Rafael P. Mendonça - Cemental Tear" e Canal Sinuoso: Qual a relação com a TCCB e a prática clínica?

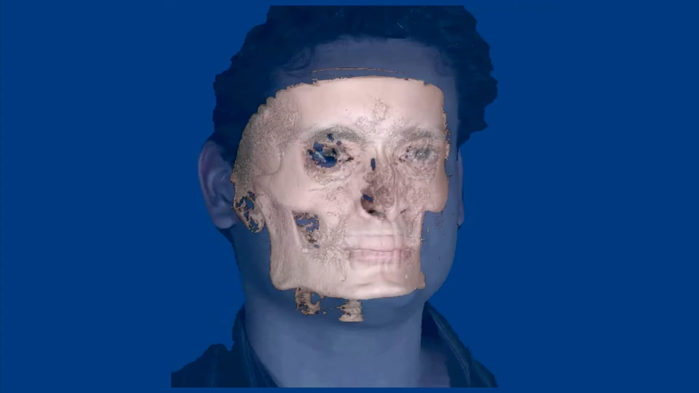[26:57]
Eu fiz essa tomografia por volta de 2008, nem essa fotografia 3D.
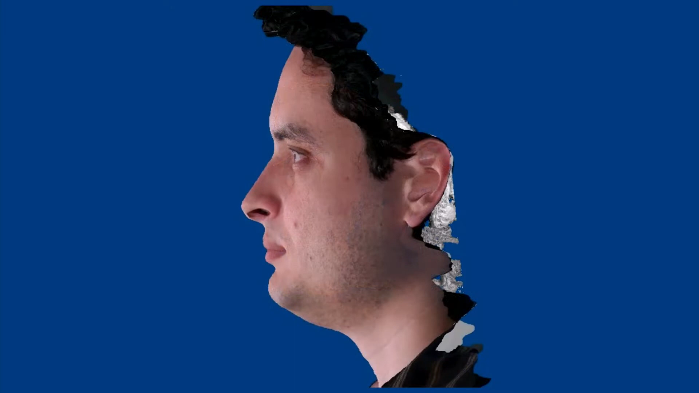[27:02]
E, na época, eu coloquei isso em algumas apresentações que eu fiz.